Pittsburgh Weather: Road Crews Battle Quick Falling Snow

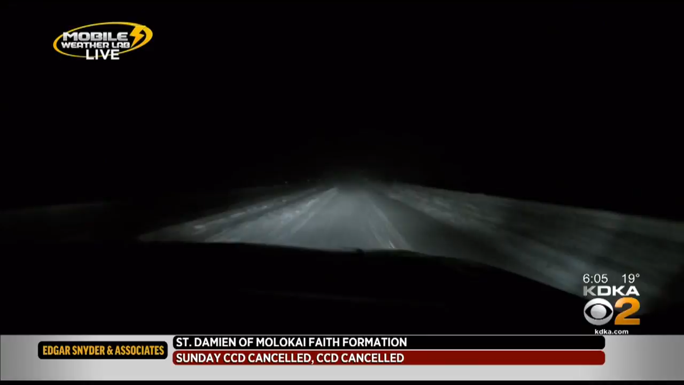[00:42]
In the area over from I-79 to 80, or I-79 to Mercer, there had obviously been a PennDOT plow train that had come through, and it was in pretty good shape.
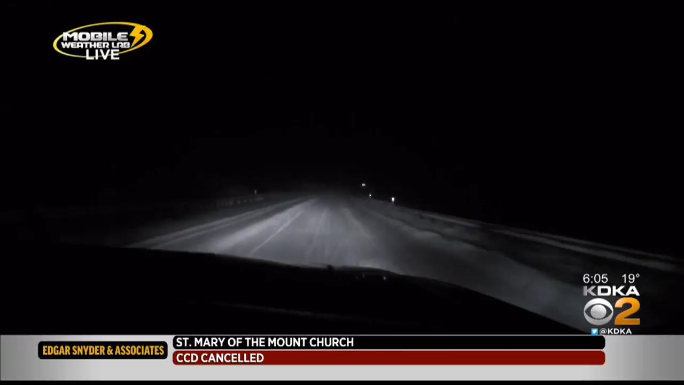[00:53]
We saw one of the plows pulled over in the center of the road doing a turnaround. And after we passed that, we got into the conditions you're seeing right now. First off, you can see the blowing that is happening coming in from the right.
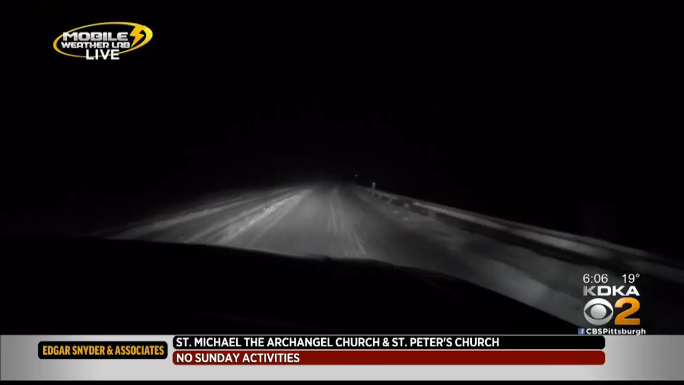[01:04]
But look at that left-hand lane, and you can see how deep the snow is.
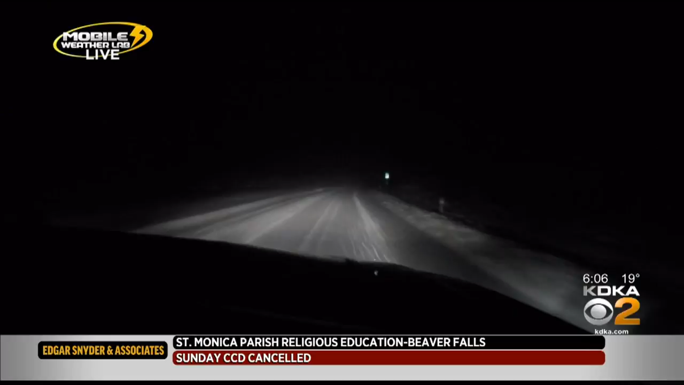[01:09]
If you get into this, and we'll do it just gently,
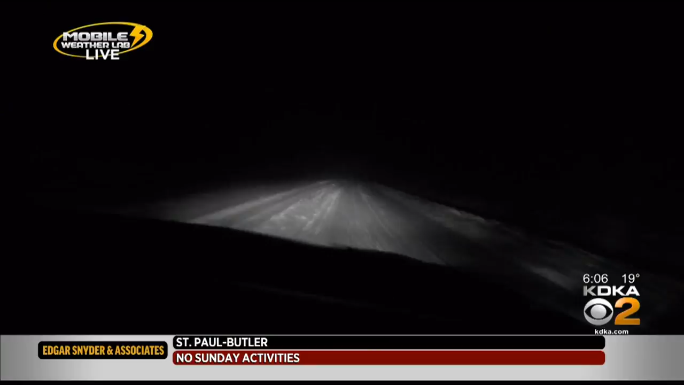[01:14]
you get an idea of how deep the snow is if you get out of the area that has been plowed.
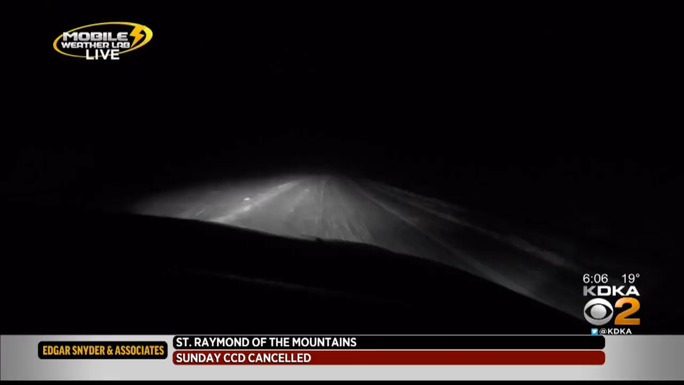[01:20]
I mean, we're talking at least six inches of snow.
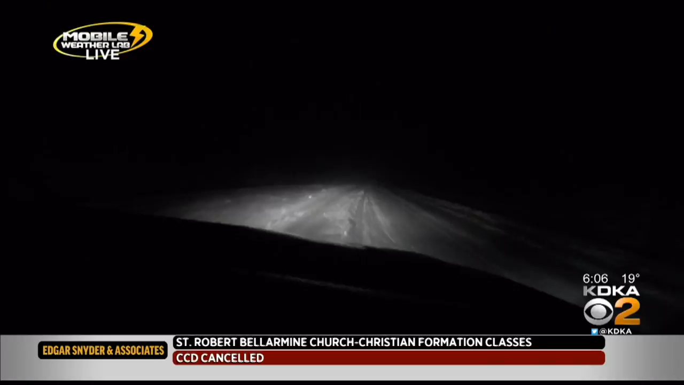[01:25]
And as you can see, what is a driving lane there on the left, it is probably covered in six to eight inches of snow still. So here on I-80, as we head over towards,
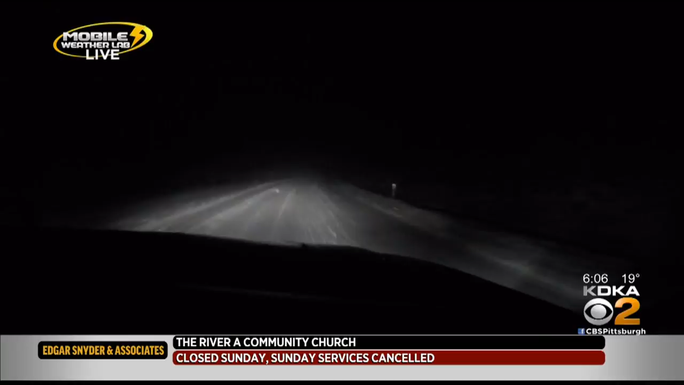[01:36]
we're going over to 376 and down toward Newcastle, the driving conditions,
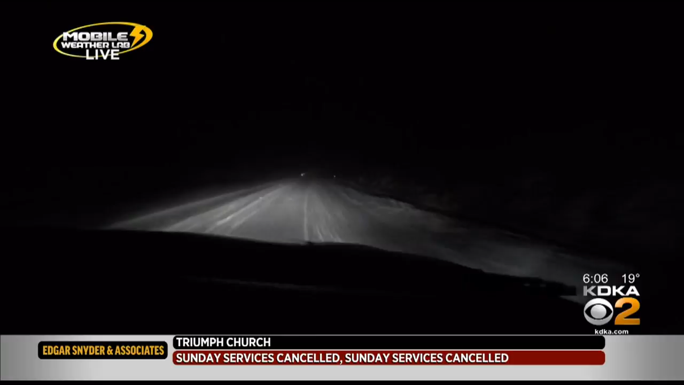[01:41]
if you stay in the lane that's been plowed, are pretty good. But if you get out of that, and we have seen several places where there was evidence of people have gotten out of it. Fortunately, the truck ban, you keep all those tractor trailers off. We saw a couple of them pulled over and covered in snow. It makes it a little bit easier if you're in a car. But unless you're in a place where you have to be, this is not the place to be this morning. We'll head over and get down towards the Newcastle area and check on the Pennsylvania Turnpike as well coming up.
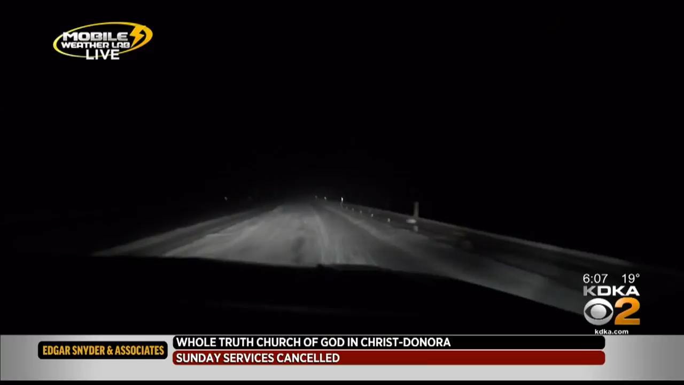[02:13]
But for now, live on Interstate 80, John K.A. News.